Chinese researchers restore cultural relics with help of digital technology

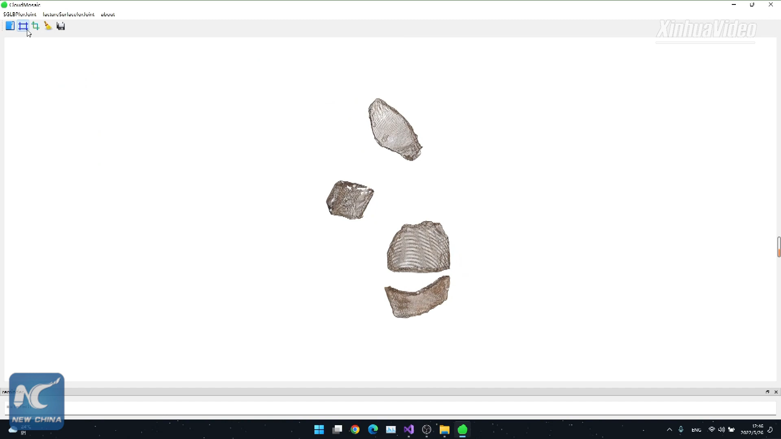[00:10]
A 3D point cloud model can be obtained through a scan of the cultural relics fragment.